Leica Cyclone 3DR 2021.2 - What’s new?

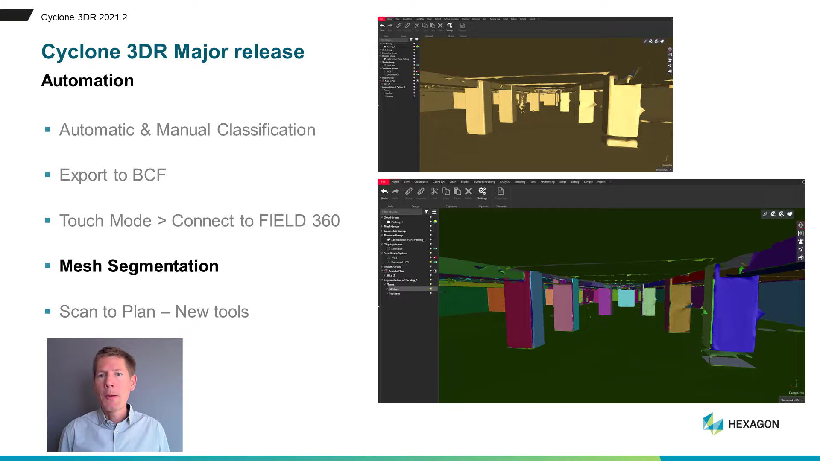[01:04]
Mesh segmentation, a new automatic tool to make your mesh workflows quick and smart. And Scan2Plan, an updated interface and new tools to make you extract your floor plans faster. Let's see now the demonstration of these new main features.
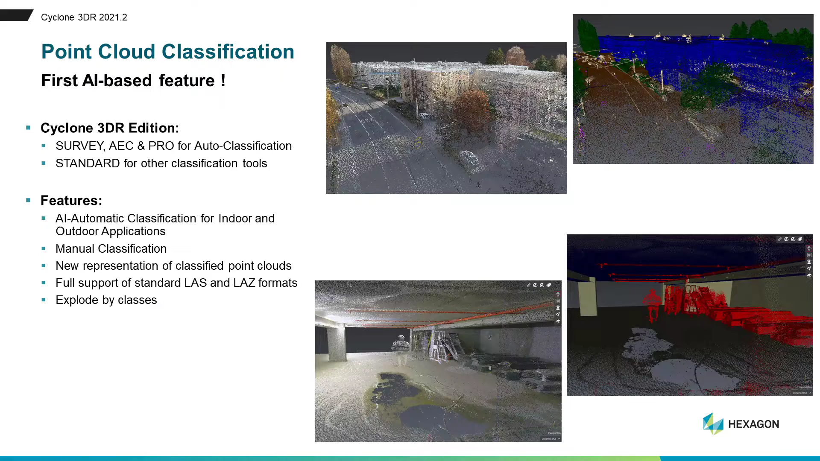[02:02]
Standard, LAS and LAS formats are now fully supported after import and export via Cyclone 3DR. And finally, unexplored by classes tool is available within the product. Let's classify the BLK2Go dataset of this stockpile.
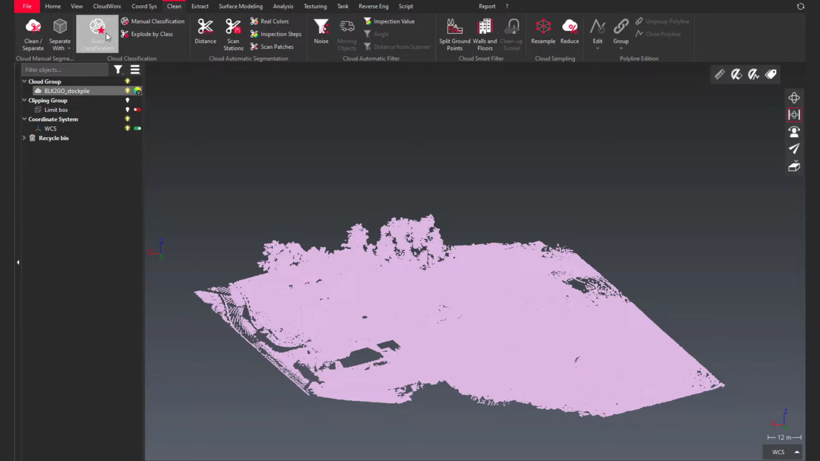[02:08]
I am running the auto classification. So after making sure that I have the outdoor model for this classification,
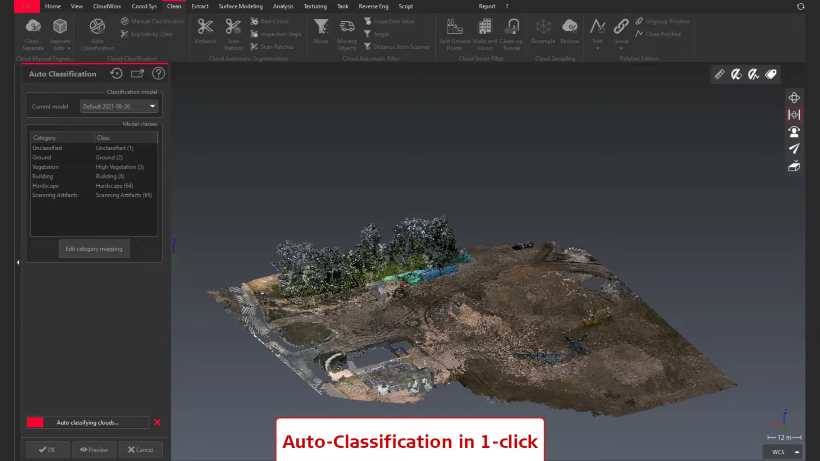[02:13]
I just have to launch a preview.
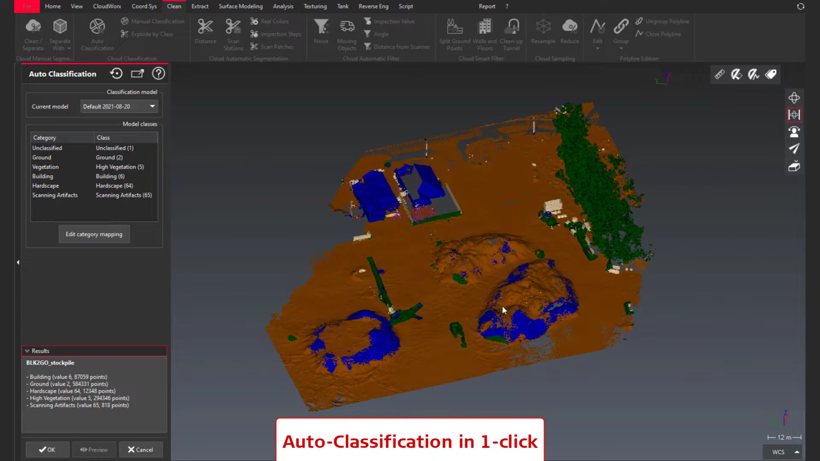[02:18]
And after the computation, I can get a classified point cloud. Here you can see that the results are really great.
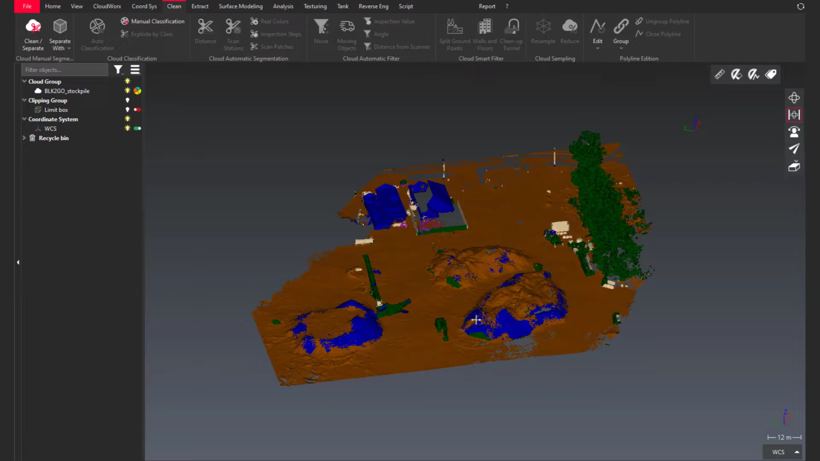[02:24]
The next move is to run the manual classification feature.
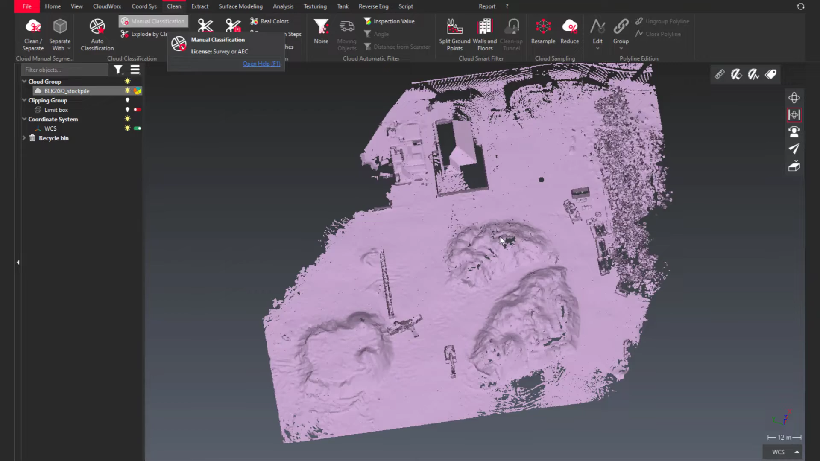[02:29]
And with the user-friendly popular clean separate interface, it's easy to define which points are classified in which classes.
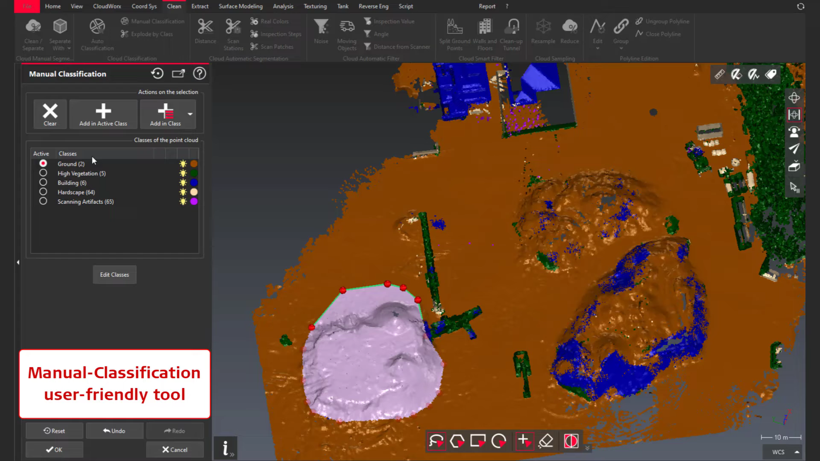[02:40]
So here, obviously, I'm selecting the ground points to finalize the job. And with a simple click, I can class those points in the predefined class.
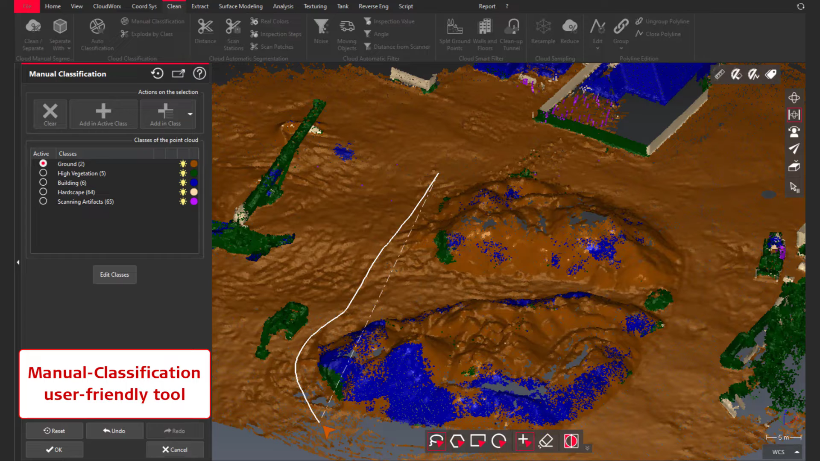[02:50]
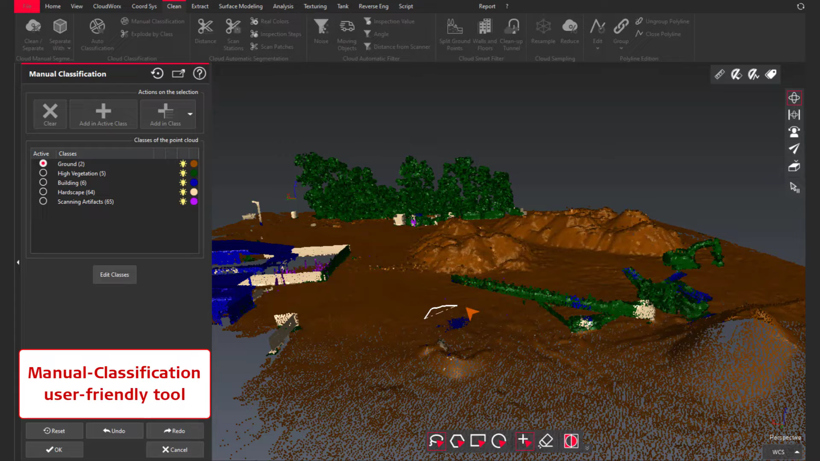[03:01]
And for specific areas, what I can do is create new classes or select classes from my favorite list.
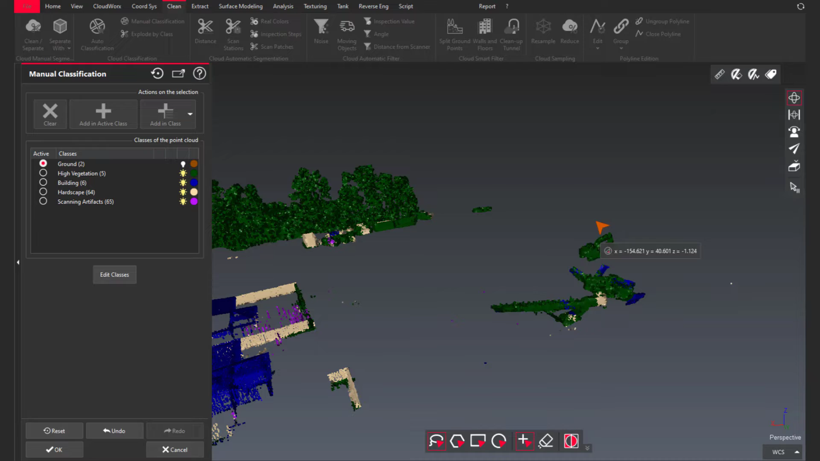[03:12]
So for this machine control equipment, I just have to select the predefined user classes.
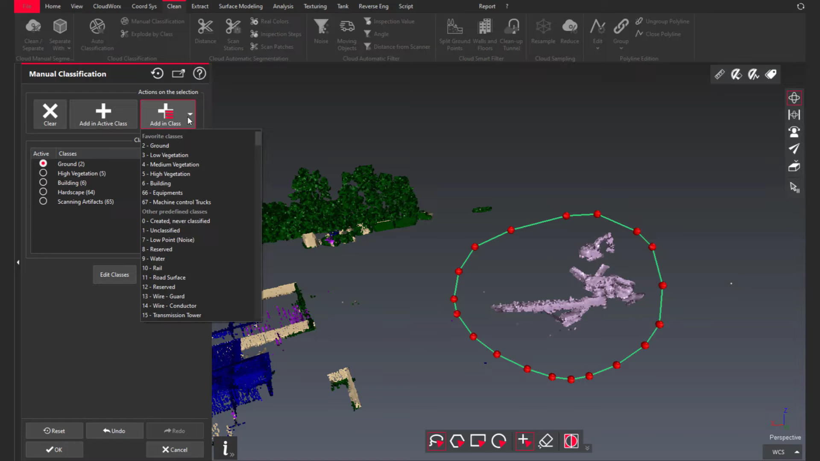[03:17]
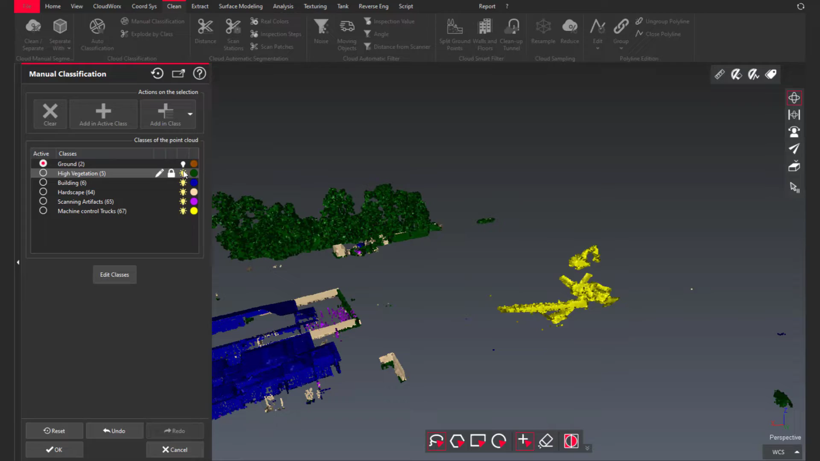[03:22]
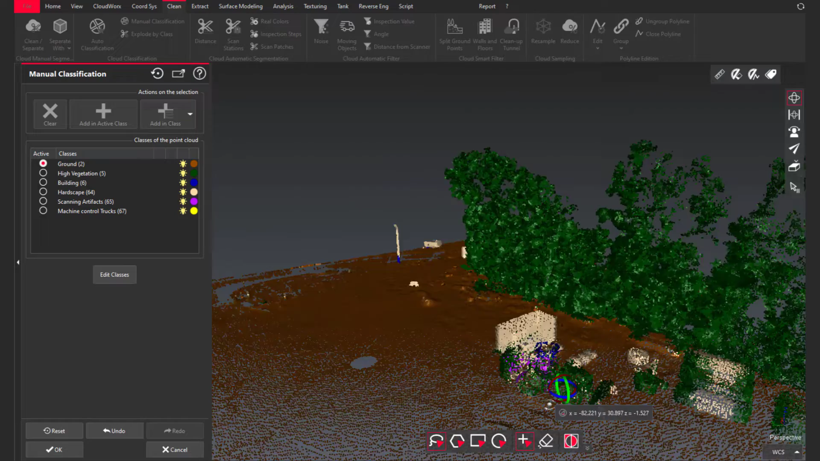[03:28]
And it's easy to repeat the tasks
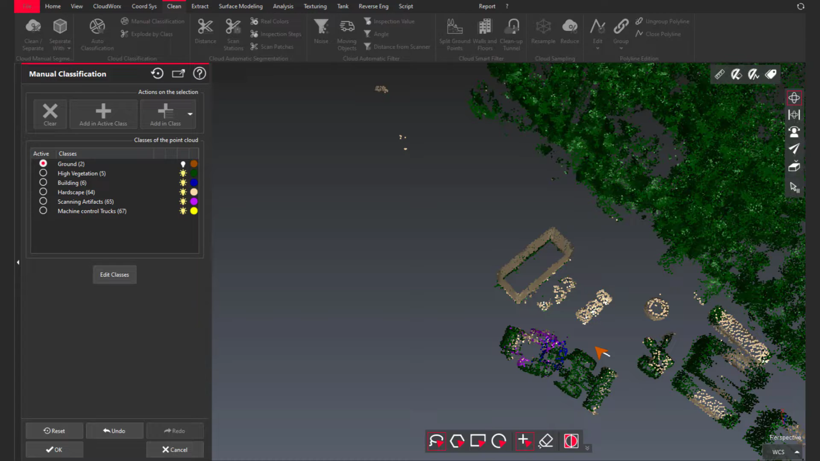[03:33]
several times on the same classes. And when finally the point cloud is properly classified,
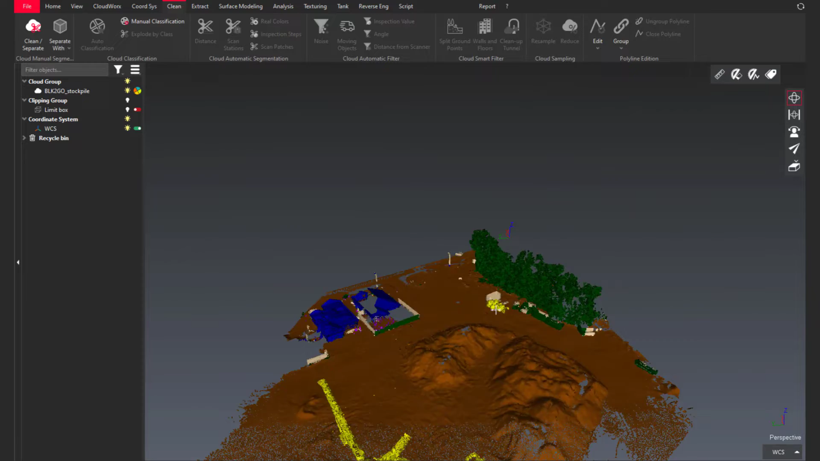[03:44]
it's possible to use the export by
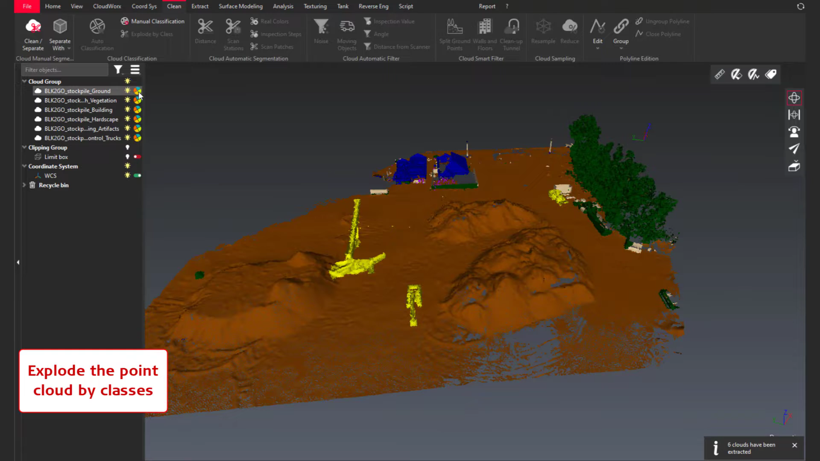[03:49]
class tool to split the point clouds in many point clouds and
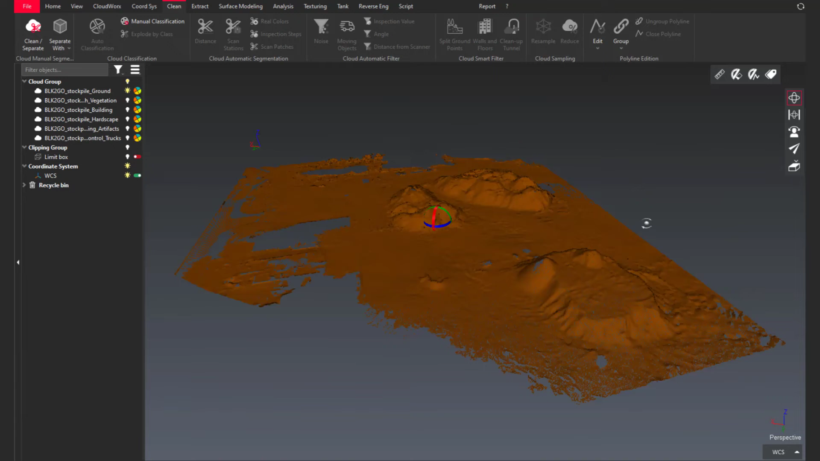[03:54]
run another job in Cyclone3DR.
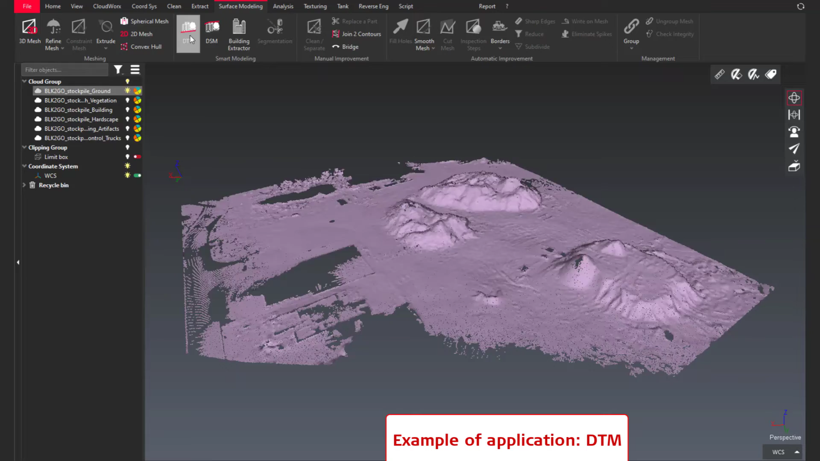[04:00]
And with the ground class, there is a very simple application like creating a DTM
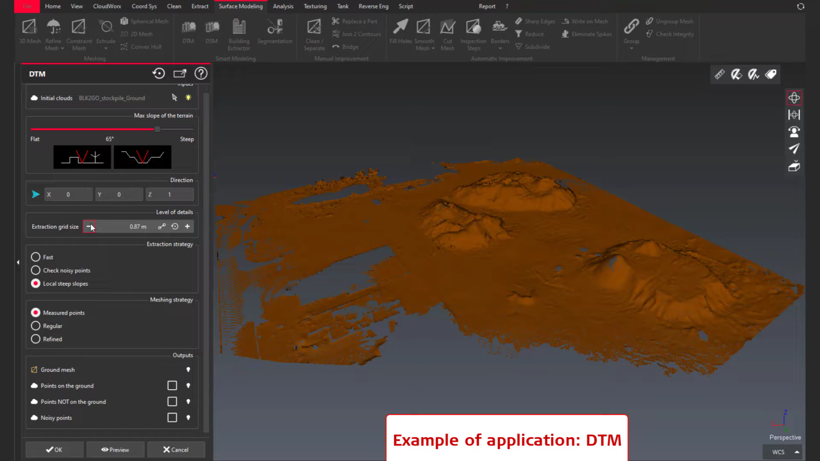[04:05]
that I recommend after auto classification from an outdoor model.